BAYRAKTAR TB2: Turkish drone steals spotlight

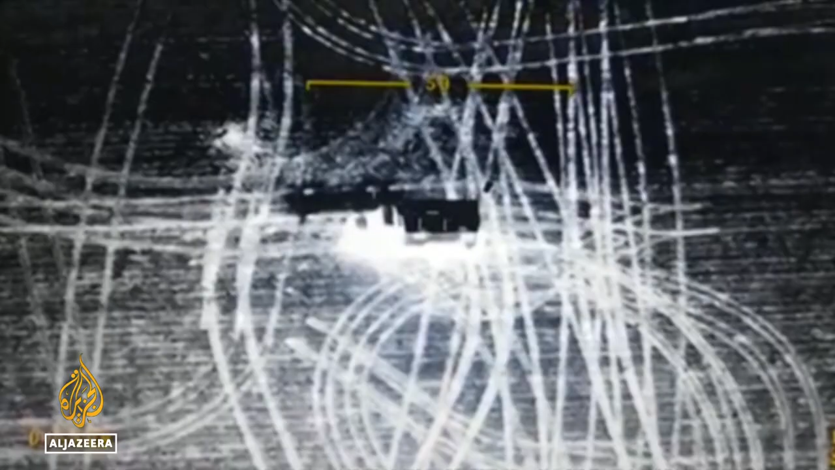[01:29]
It can also destroy targets by itself, filming all these strikes to advertise its effectiveness.